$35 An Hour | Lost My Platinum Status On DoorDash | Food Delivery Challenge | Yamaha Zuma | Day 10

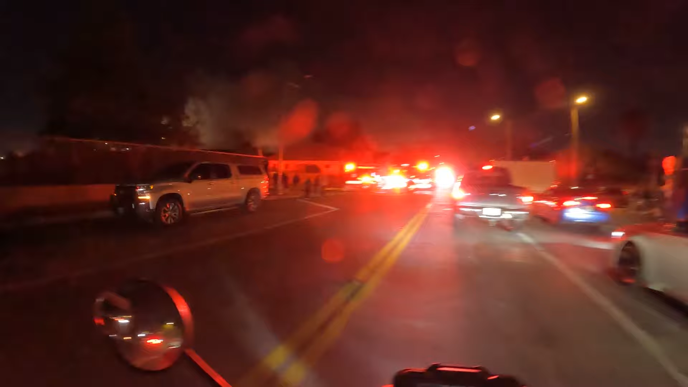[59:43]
i thought it was an encampment fire but the fire looked kind of big it's uh what is it
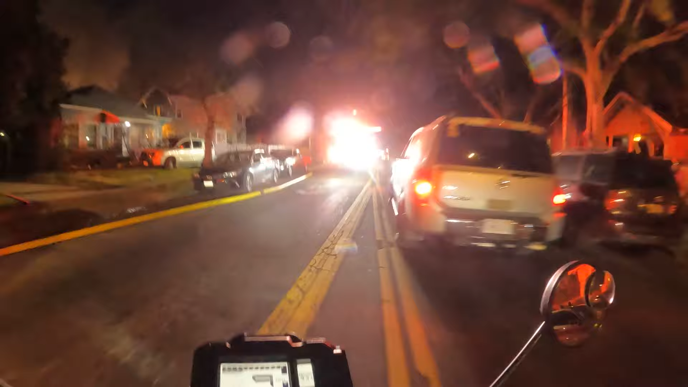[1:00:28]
yeah all the locals came out
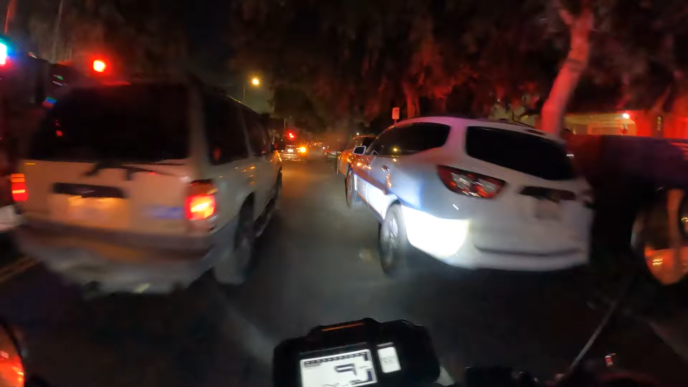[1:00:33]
are worried about a lot of fire spreading yeah it looks like they've been here a minute let's get out of here
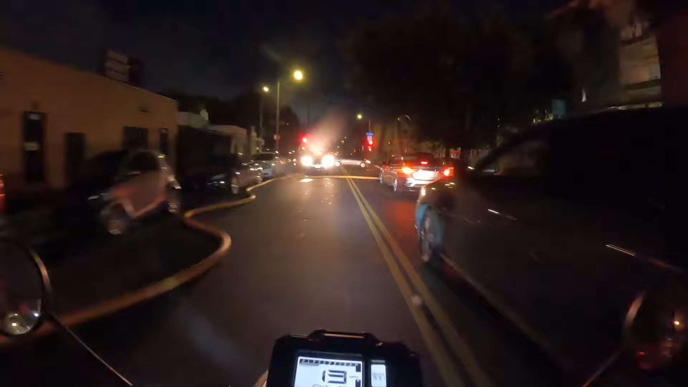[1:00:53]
oh shit how the fuck am i gonna get over this i've never gone over one of these that's the first time i've ever gone over a thick ass hose
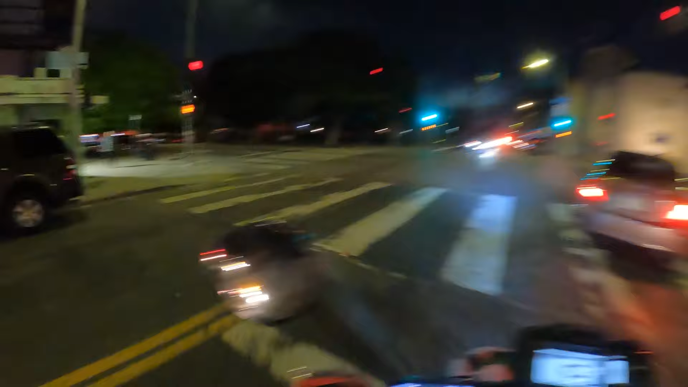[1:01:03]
like damn they got this whole street blocked off